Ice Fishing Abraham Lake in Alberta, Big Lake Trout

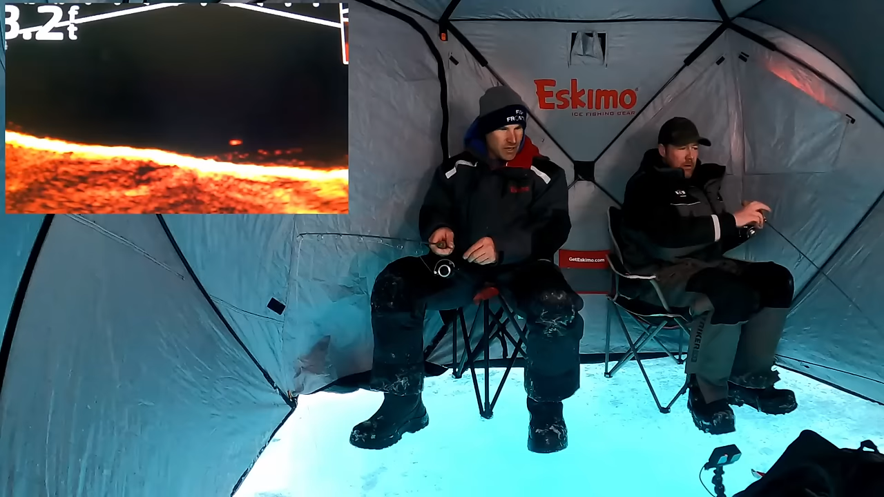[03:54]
he hit me he's still on me oh he's going for you look at that he's right on you he's gonna hit you